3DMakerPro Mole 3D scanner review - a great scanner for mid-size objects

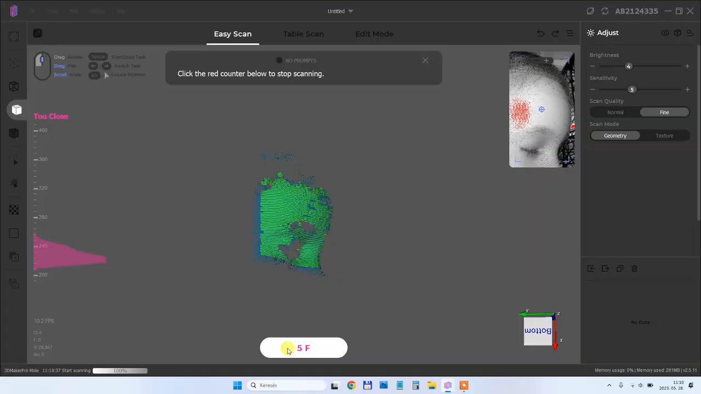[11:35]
And here you can see my scanning process. Even if it has a smaller view angle, the face has enough geometry.
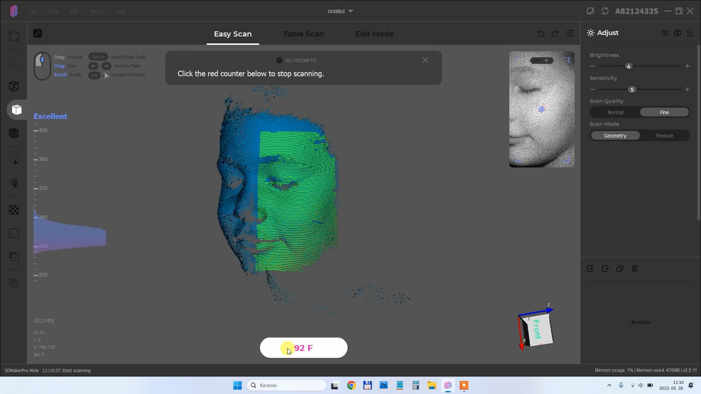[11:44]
So it is tracked correctly. But as I mentioned only front of the face will be scanned.
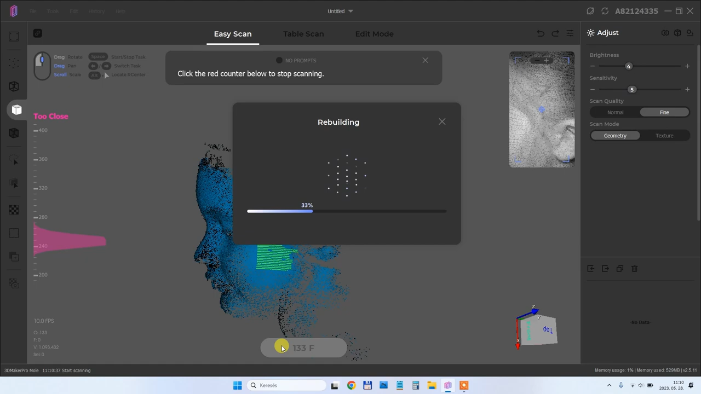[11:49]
This is the point cloud. And of course with this method I couldn't scan the bottom and the top of the face.
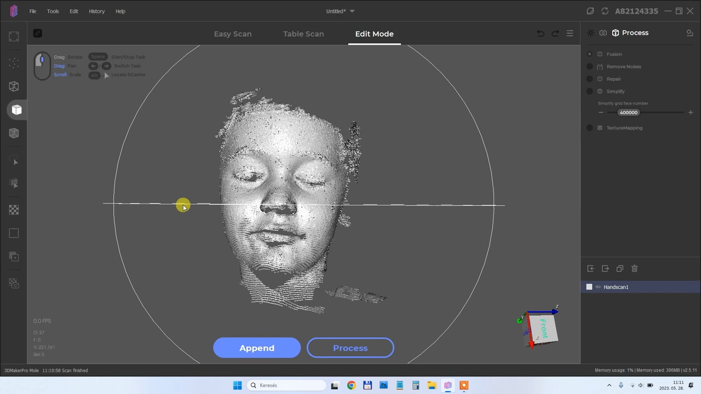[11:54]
And this is now the process with automatically filled holes. And yes, this looks quite good. And of course I tried full scanning of the head.
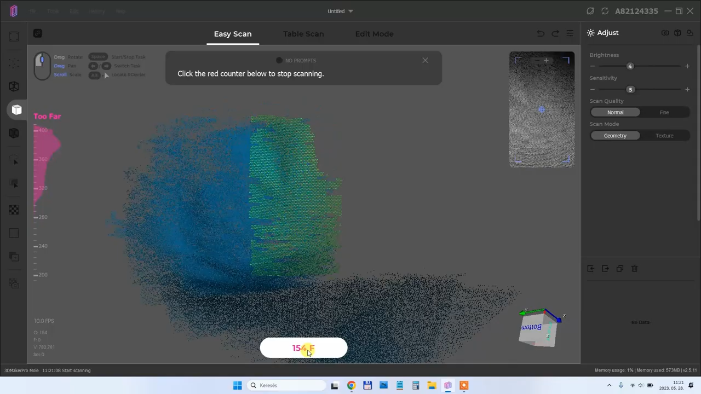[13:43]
Which couldn't be recorded by the scanner. Because in that view angle. It just don't have enough geometry to put those frames together.
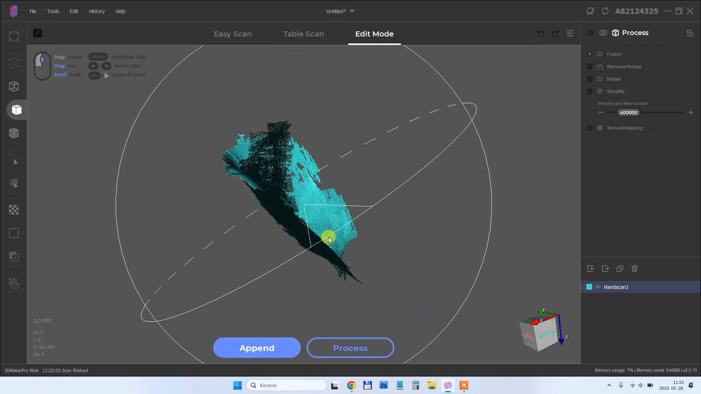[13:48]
Of course don't forget that the object must be in scannable material and color. If it is too shiny or interesting.